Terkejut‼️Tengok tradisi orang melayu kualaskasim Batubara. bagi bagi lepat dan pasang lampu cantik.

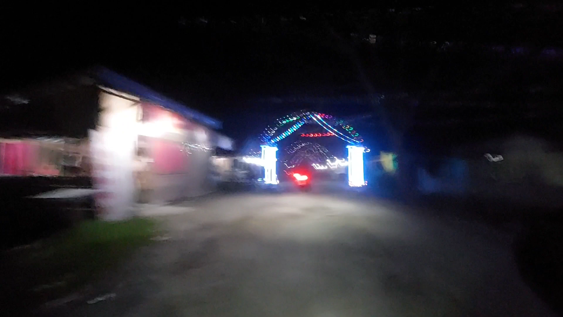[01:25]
Itu ada lampu cantik ya di depan musola atau surau al-hilal.
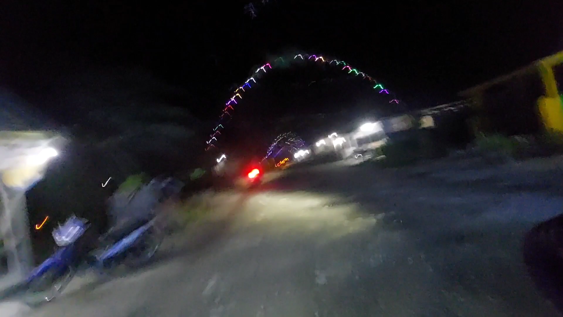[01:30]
A few moments later.
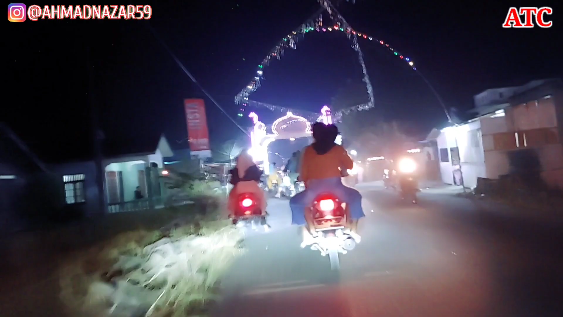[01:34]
Nah, sekarang kita sudah berada di Kuala Kasim ya.
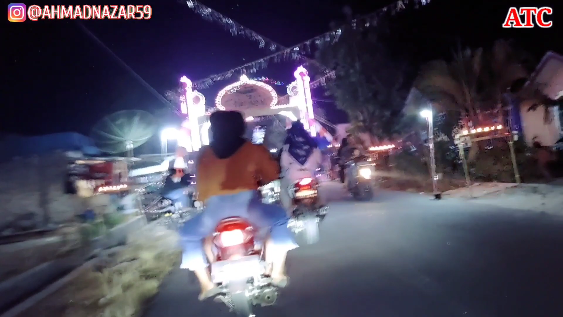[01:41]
Nah, di sini lampu banyak cantik-cantik guys ya.
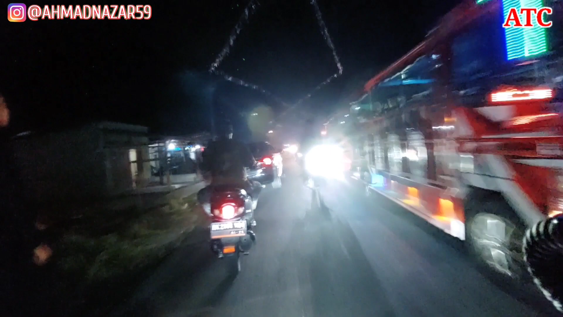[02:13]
Nah, itu ada odong-odong. Wah, seronoknya di sini ya. Kalau 27 hari bulan ataupun malam 7 likur itu sangat ramai guys, sangat ramai.
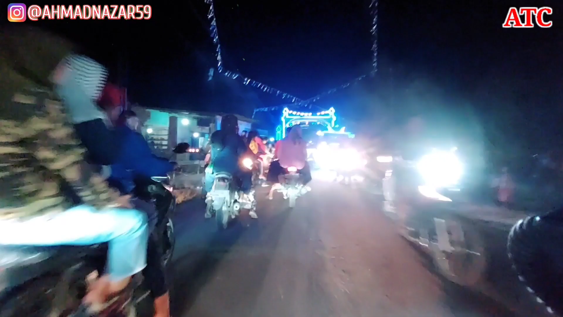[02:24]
Tengok tuh, ini sudah mulai nih. Nah, itu ada odong-odong. Oh, lampunya cantik-cantik ya.
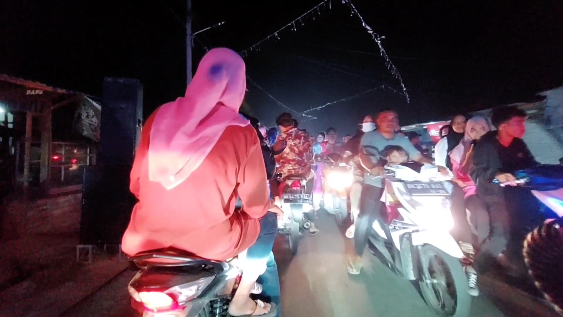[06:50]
Jadi kalau mau banyak dapat lepatnya, aku harus putar lagi dan jalan lagi melalui tadi ya, melalui pintu gerbang itu, aku akan mendapatkannya lagi. Tapi tak mungkin lah guys, karena jalannya terlalu sesak, terlalu apa, macet. Cukup satu aja guys, tidak boleh kita tamak ya.
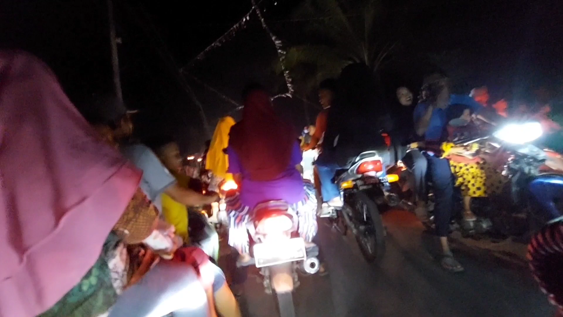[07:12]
Ini aku mau apa, mau putar motor ini kan, aku kan sebelah kiri mau ambil sebelah kanan sana, tapi susah guys, macam mana nih ya. Terpaksa aku harus jalan dulu, cari tempat yang sunyi. Ini mengarah ke Sungai Bale,
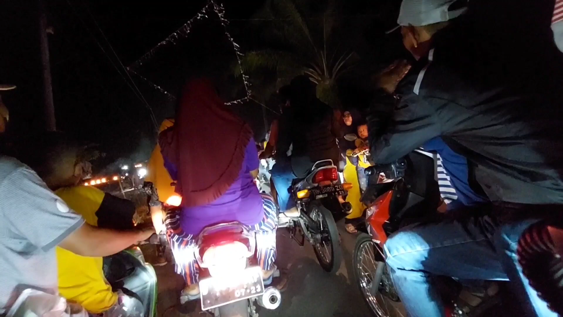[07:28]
tapi tak tahulah nanti mungkin aku ambil jalan apa, Sungai Bejangkar ke Tanjung Tiram.